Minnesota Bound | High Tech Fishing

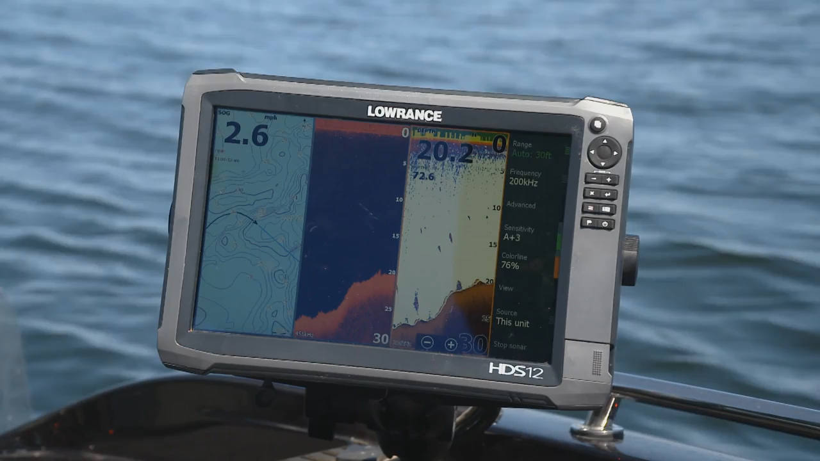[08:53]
On screen: speed 2.6 mph
this is what we call a multi-function display multi-function means this is our sonar display we also do GPS and this is where we're at right now you can see
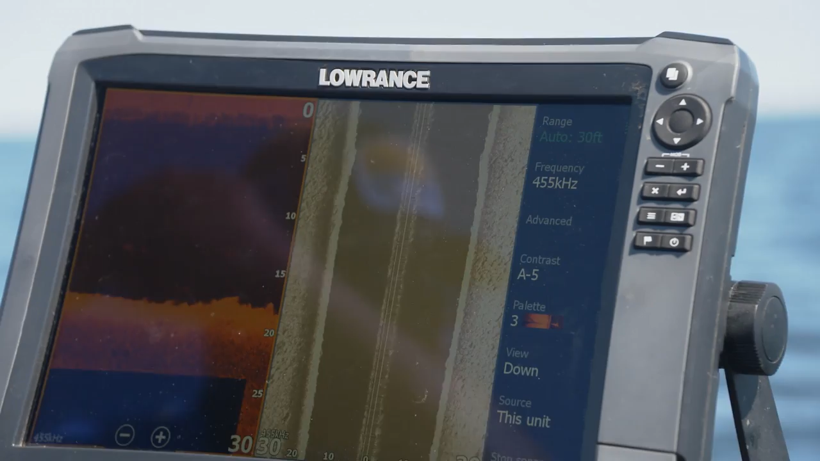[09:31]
side of the boat or straight down called down scan let's go back
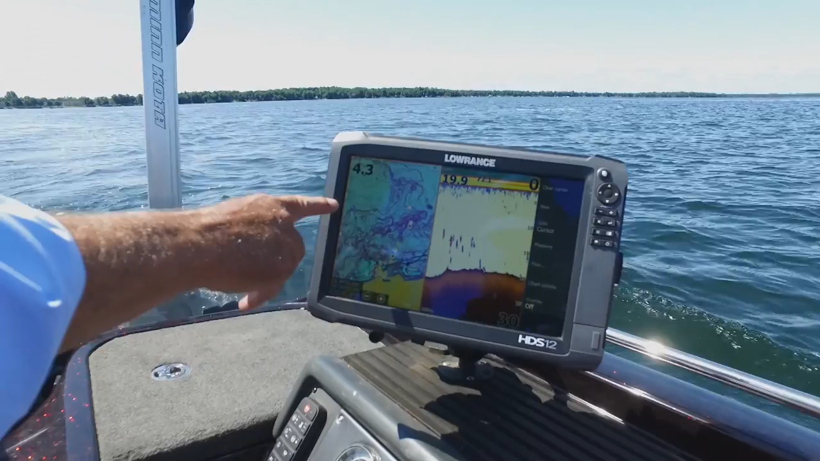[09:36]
to the sonar plane sonar a second this is where it all began but but much
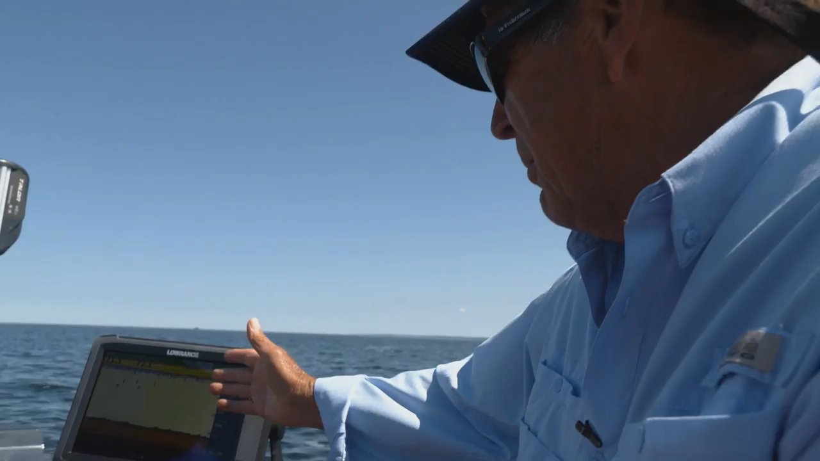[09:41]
nicer with the screen and the whole the screen the bottom the way we tell you
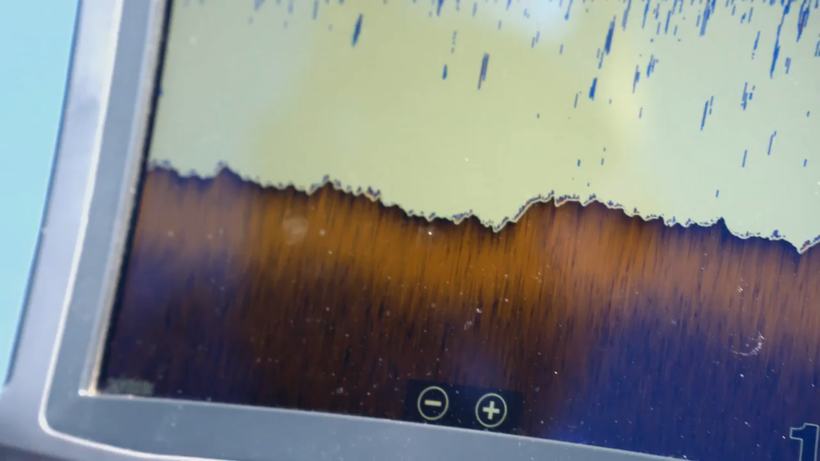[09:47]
what's what's happening down there we use colors to describe what's going to be a harder bottom or